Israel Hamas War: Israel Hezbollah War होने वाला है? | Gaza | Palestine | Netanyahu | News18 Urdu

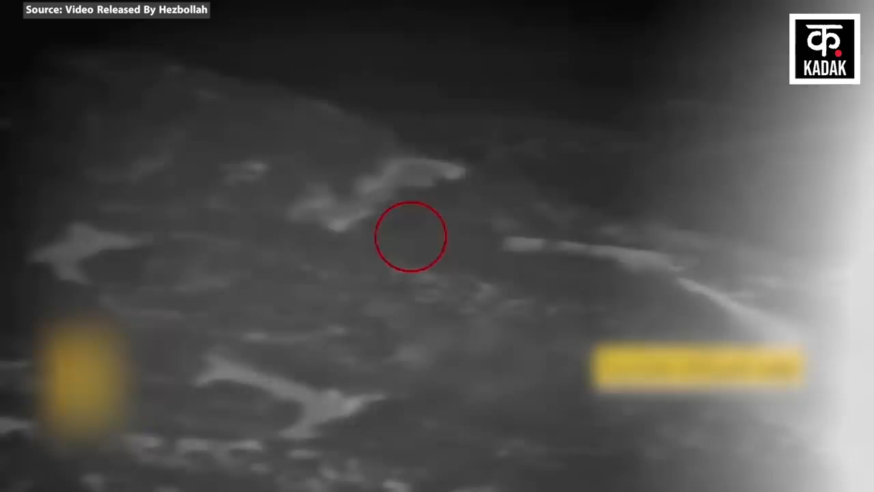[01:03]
ویڈیو ریکارڈ کر کے جاری بھی کیا ہے اس ویڈیو میں صاف دکھ رہا ہے کہ کیسے ڈرون کیمرے کے ذریعے ٹینک کو چنہت کیا جاتا ہے اور پھر اسے وہیں اڑا دیا جاتا ہے